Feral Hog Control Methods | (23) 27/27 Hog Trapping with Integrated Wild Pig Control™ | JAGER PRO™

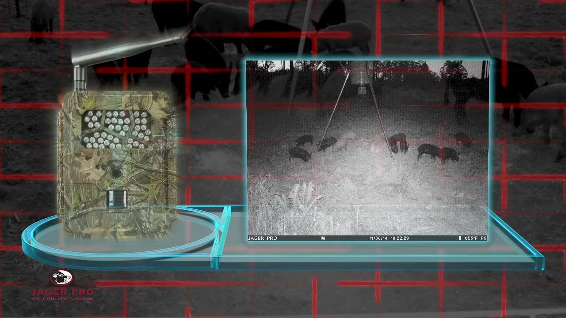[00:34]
The intel sent to his cell phone during the next 48 hours revealed at least 20 pigs were using the feeder as a daily food source.
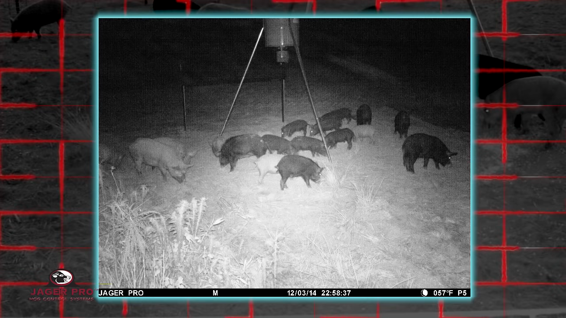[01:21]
The juveniles were joined by 4 adults on December 3rd. The landowner erected 6 mine trap panels with T-posts on December 4th and installed our video camera to begin documenting their reaction and behavior.
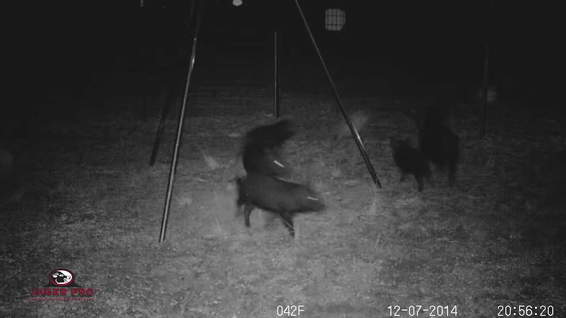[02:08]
The spooky behavior occurred both day and night.
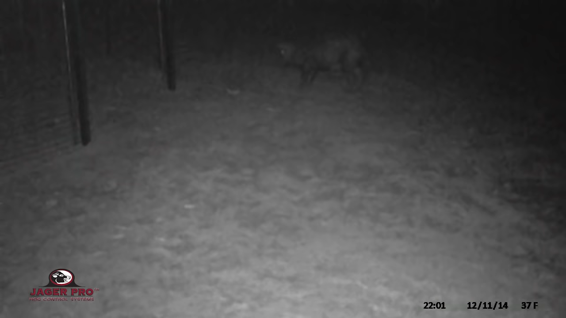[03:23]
Although these pigs seem more comfortable entering the trap enclosure each night, they continuously spook out of the trap, only to file right back in. This behavior would make it very difficult to implement a high percentage capture.
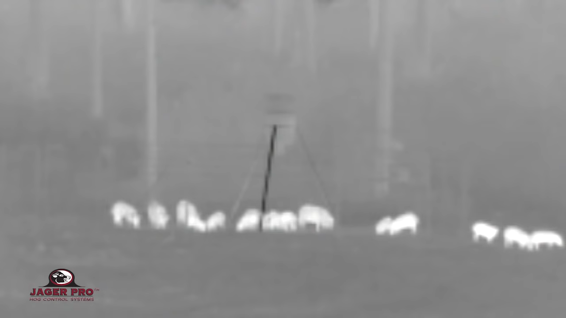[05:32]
There was not an opportunity for all 20 pigs to be captured inside the mine trap enclosure, so Lance made a command decision to abort the mission the first night.
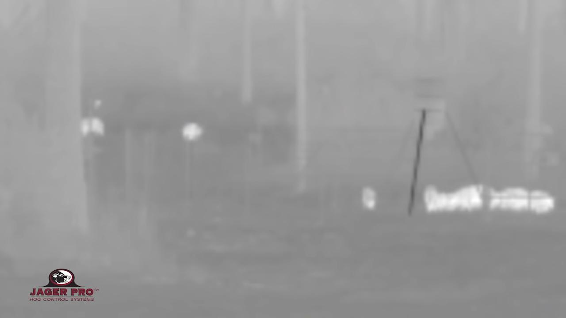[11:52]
The second group of 7 pigs appeared from the woods 50 yards past the trap enclosure.
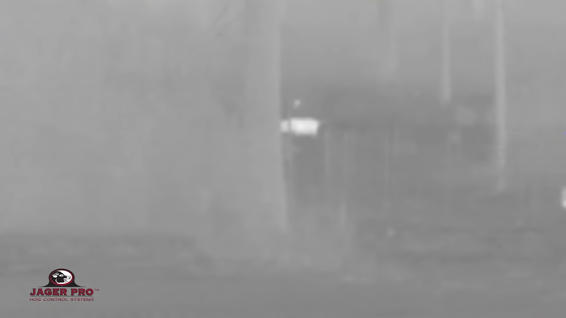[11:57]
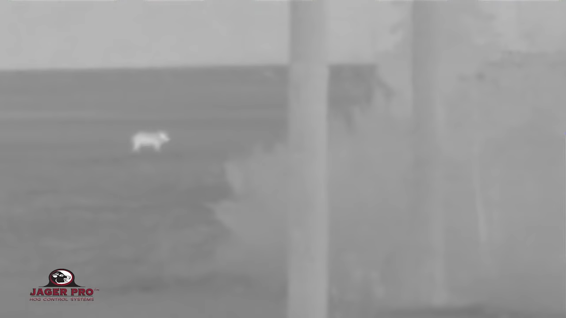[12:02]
He's waiting for all 7 pigs to travel into the field so he can make a stop with the wind in his face.